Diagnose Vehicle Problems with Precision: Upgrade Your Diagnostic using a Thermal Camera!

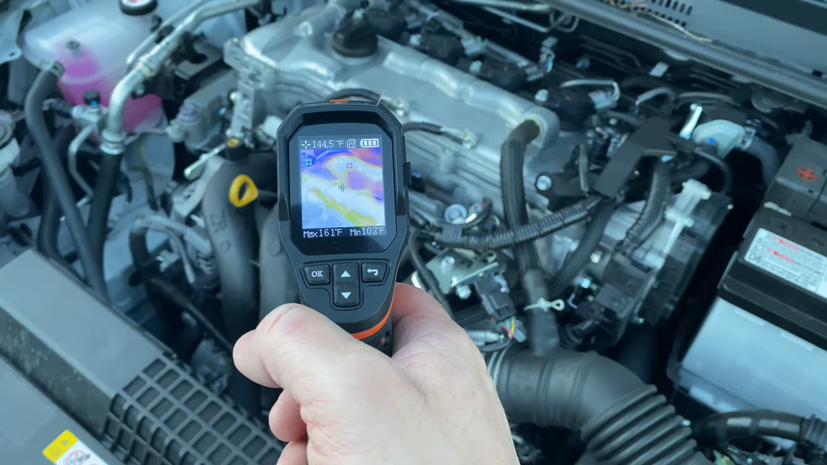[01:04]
On screen: spot 144.5°F, max 161°F, min 102°F
The hotter the object, the brighter the color.
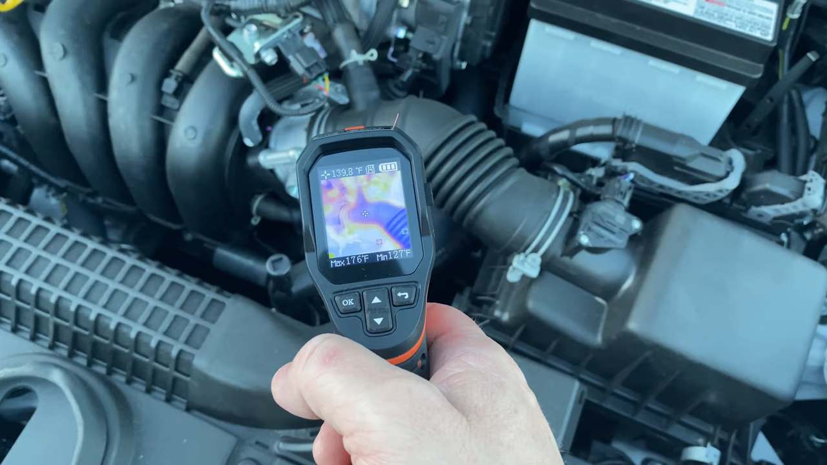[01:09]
On screen: max 176°F, min 127°F
Let's say you're experiencing a misfire or rough idle problem in your engine. By using a thermal camera, you can quickly pinpoint the source of the problem.
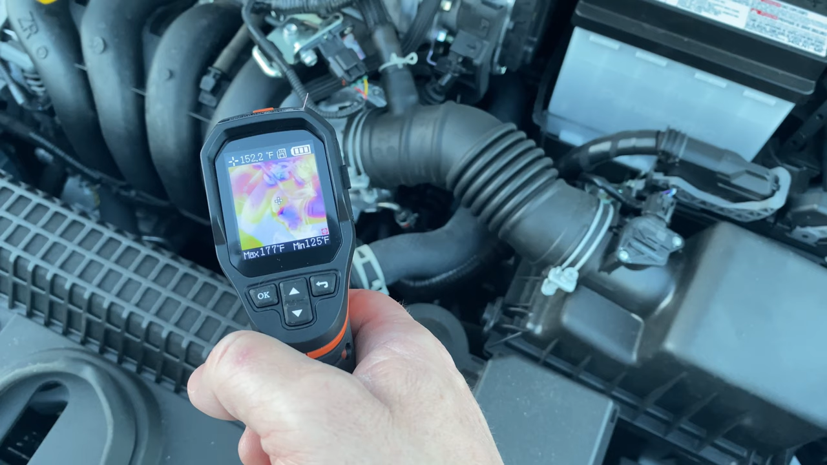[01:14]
On screen: spot 152.2°F, max 177°F, min 125°F
In this case, we might see that one of the cylinders is cooler than the others, indicating that it's not firing properly.
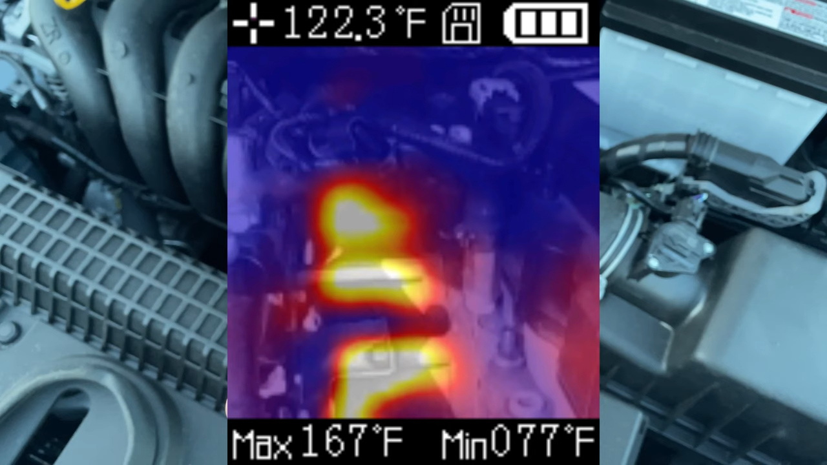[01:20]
On screen: spot 122.3°F, max 167°F
By inspecting the spark plugs on a suspected cylinder,
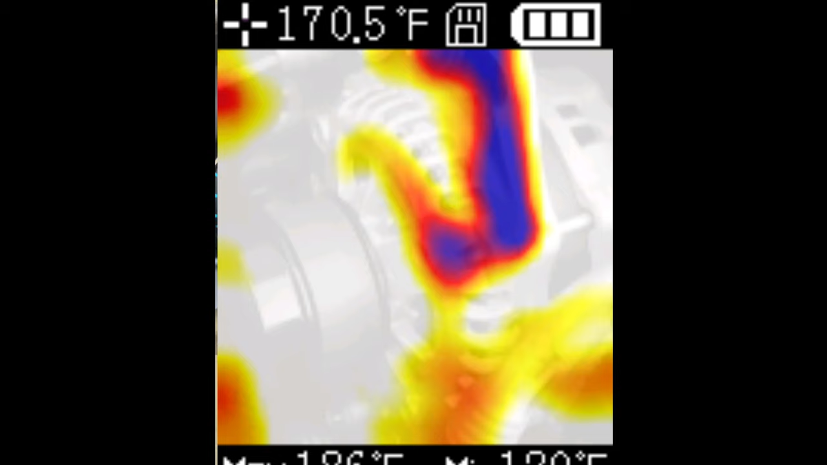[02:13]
On screen: spot 170.5°F
we can fix the problem and restore intended system performance.
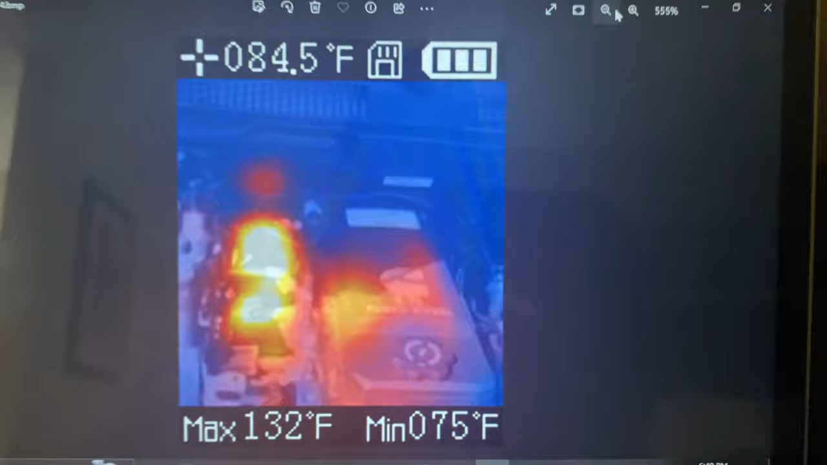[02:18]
On screen: max 132°F
All right, so this thermal imaging camera does have the capability to plug into the computer via USB,
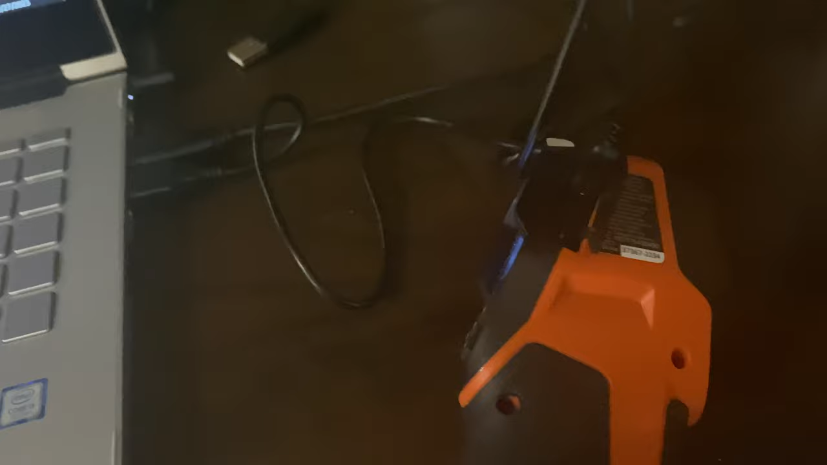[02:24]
and then you don't even have to pull the memory card out of it.
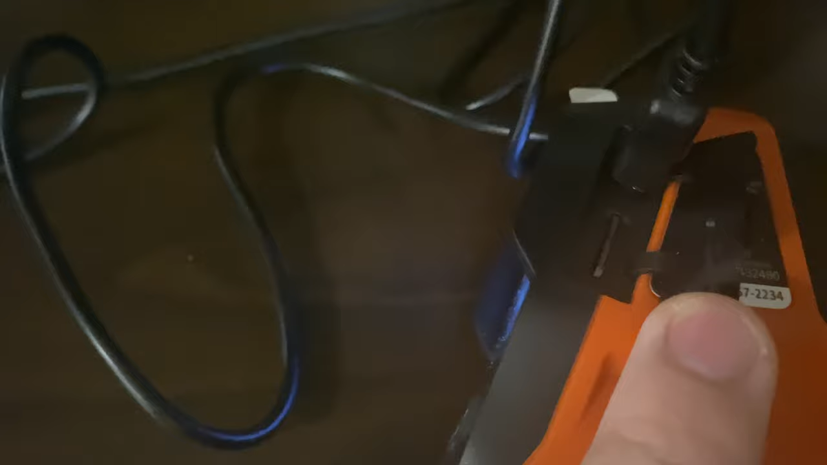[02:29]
You can if you would like, but you can connect it directly to the computer, and then you can show your pictures, your files, whatever.
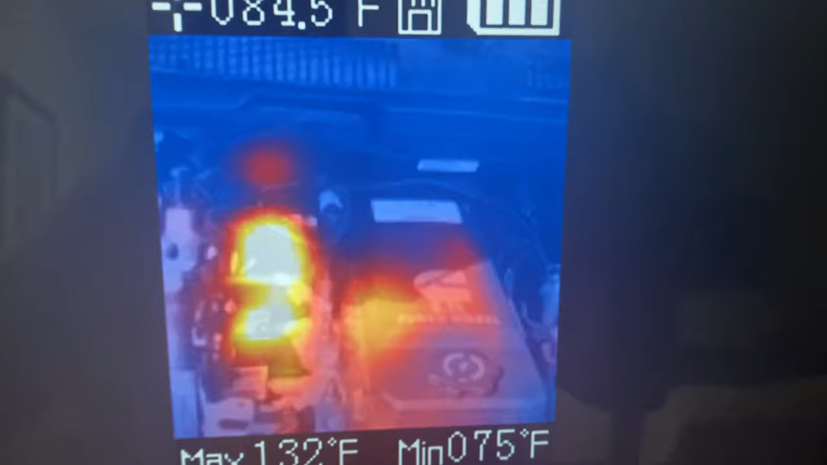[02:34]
On screen: max 132°F
It's going to take the temperature
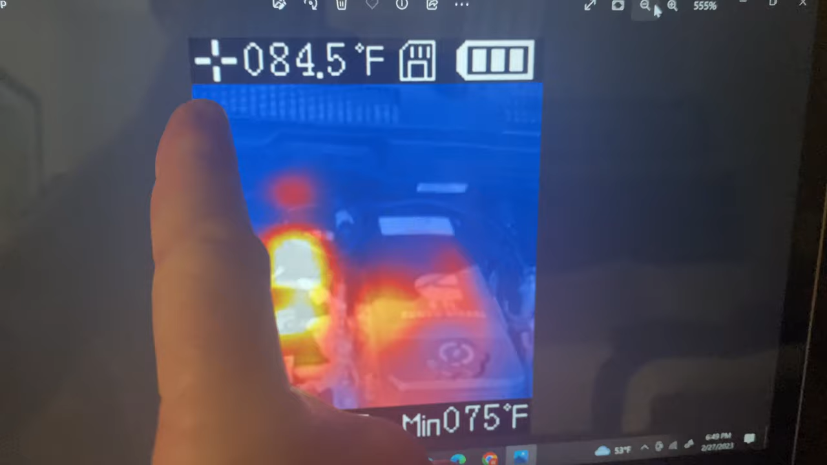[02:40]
at the center of it, wherever the crosshairs are pointed,
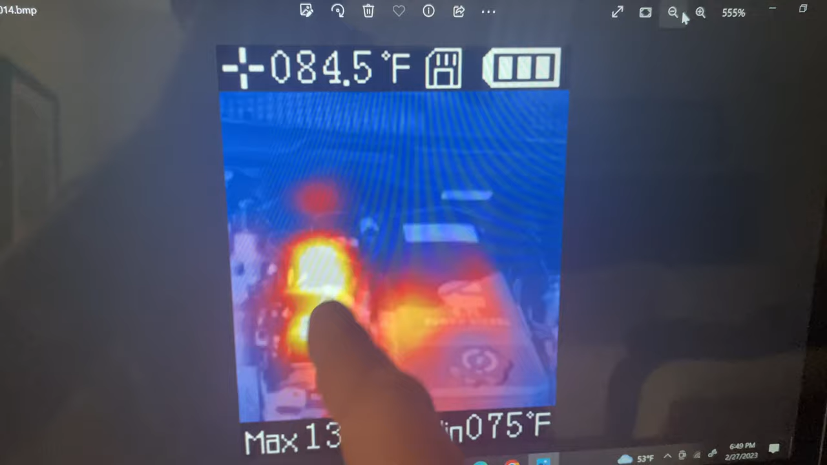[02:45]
On screen: spot 084.5°F, min 075°F
and then it's going to give you the max temperature that it was seeing in the picture around here,
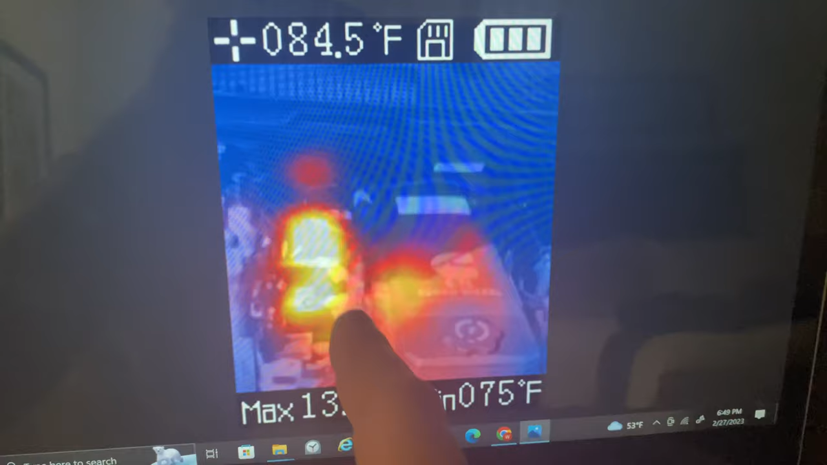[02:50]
On screen: spot 084.5°F, min 075°F
and then it's going to give you the minimum, so it's going to take a variation and compare the two.
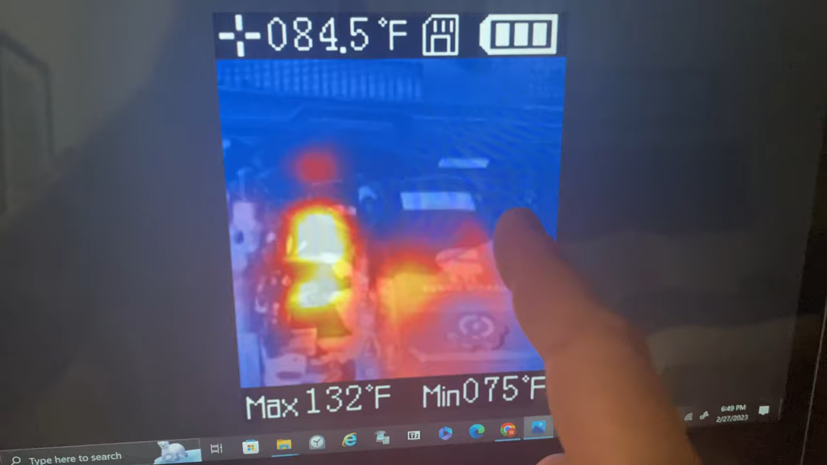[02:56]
On screen: max 132°F
So this is just a picture that we took of the 6-7 Cummins. So over here you have your exhaust manifold, as you can see. You can see how hot the areas are getting.
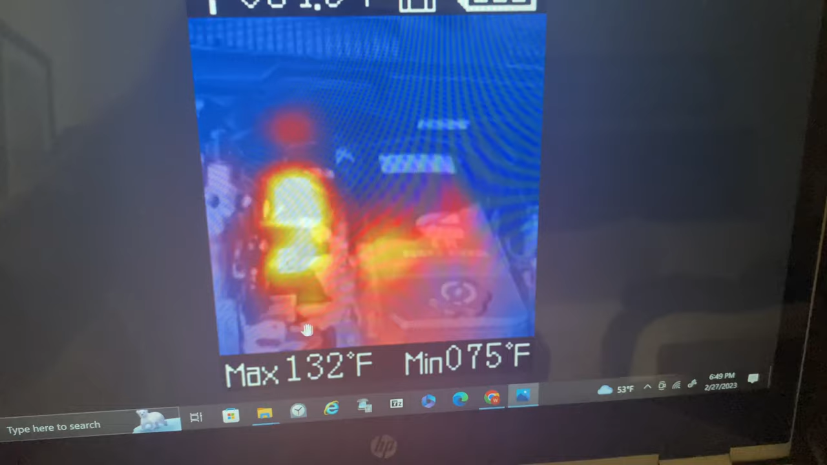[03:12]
On screen: max 132°F
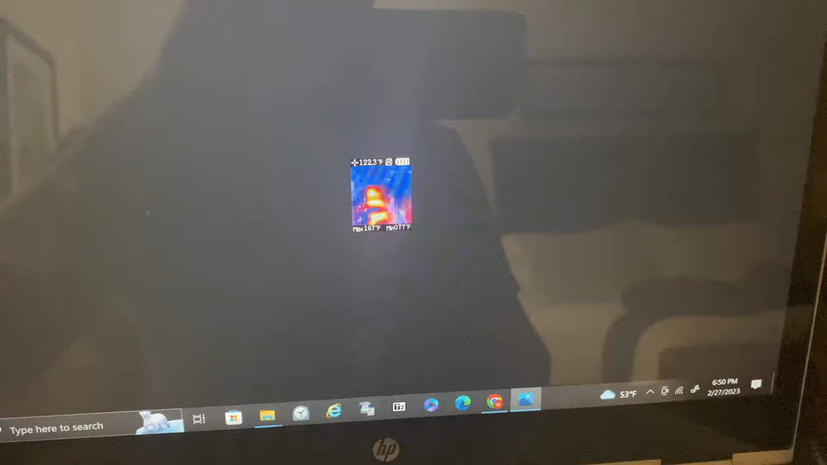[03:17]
And this is a little annoying, but it works. So you can blow them up.
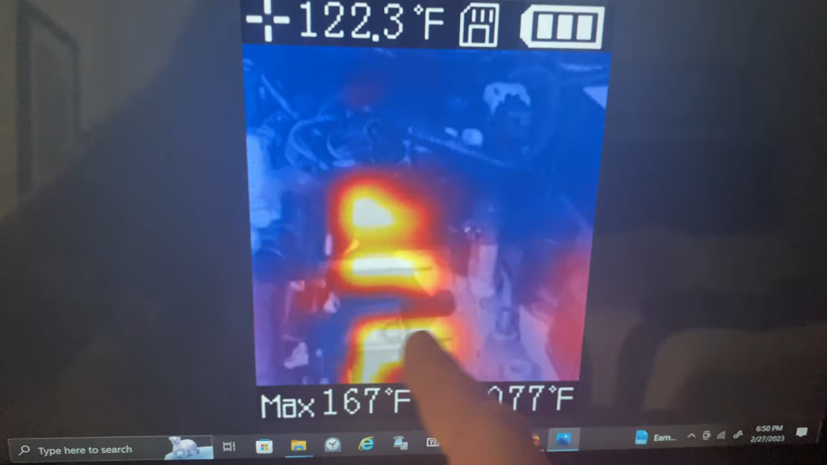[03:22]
On screen: spot 122.3°F, max 167°F
You can see the exhaust runners here are going. So if you wanted to diagnose something, maybe that's a cylinder that's misfiring or not running right
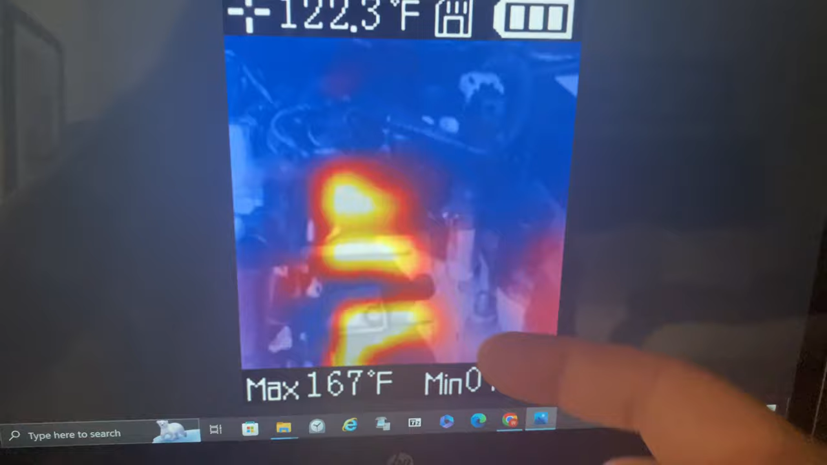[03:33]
On screen: spot 122.3°F, max 167°F
and performing at its optimal performance,
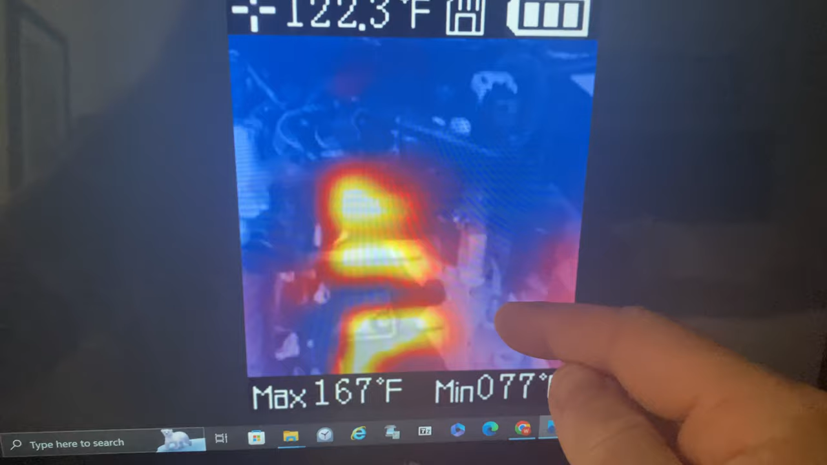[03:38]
On screen: spot 122.3°F, max 167°F
you might see one of these that's a little bit cooler than the others. And, of course, this is where having a good resolution IR or thermal camera comes into play. So this one, you can take your IR camera resolution and multiply them together.
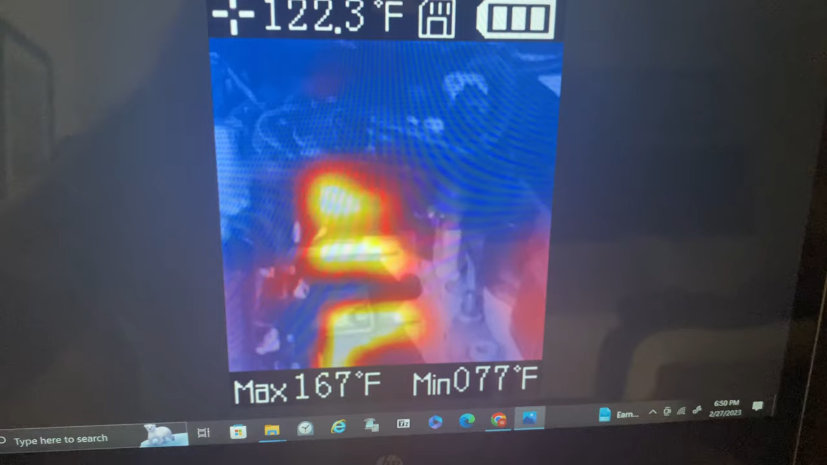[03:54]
On screen: spot 122.3°F, max 167°F
The more pixels you have, the better the quality of the image is going to be.
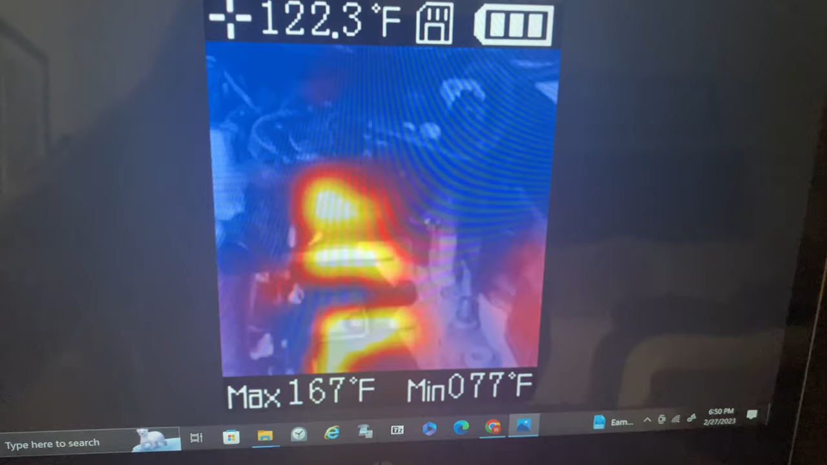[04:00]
On screen: spot 122.3°F, max 167°F, min 077°F
So I think this one's right around 30. I think it's like 32 by 32, so around 1,000 pixels. We have another one on order from Amazon.